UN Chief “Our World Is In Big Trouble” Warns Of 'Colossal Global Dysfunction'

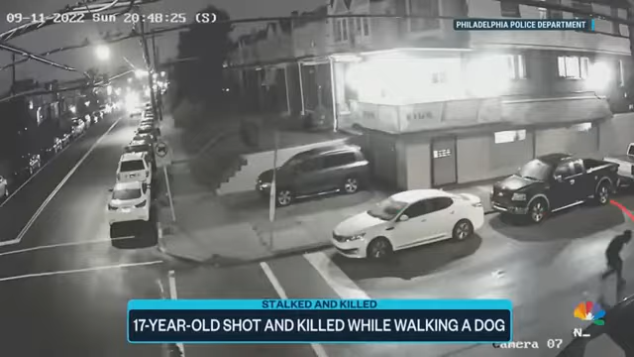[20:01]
Chilling video released by the Philadelphia Police Department shows the moments leading up to the shooting death of 17-year-old Taryn Johnson, who was walking a dog. And I hear bang, bang, bang, bang. The video starts with a car, hazard lights flashing. According to Philly police,
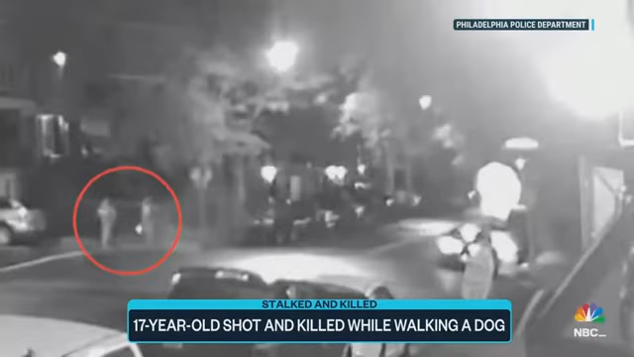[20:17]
the suspected shooter and driver appear to be lying in wait for Johnson and her friend to pass by. The gunman, dressed in all black, gets out of the car, follows the girls,
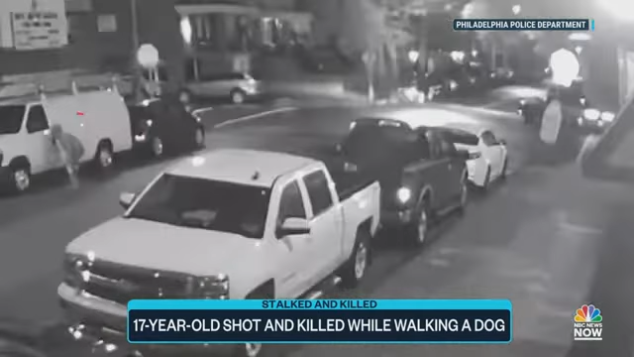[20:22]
and appears to hide behind other vehicles parked on the street, then gets back into the car. It drives up the street. The gunman jumps out, opening fire on the northeast Philly street. Six shots were fired, hitting this parked car, this home window, and finally, fatally hitting Johnson.